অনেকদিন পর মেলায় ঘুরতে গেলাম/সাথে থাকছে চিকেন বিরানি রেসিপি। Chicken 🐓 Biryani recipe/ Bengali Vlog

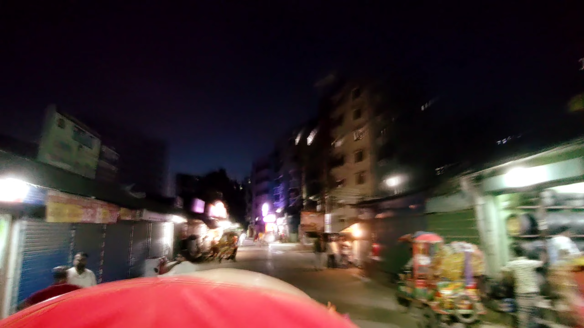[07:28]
আর ঢাকা শহর তো এখন প্রায় খালি, এজন্য রাস্তাঘাটে মানুষজনও কম।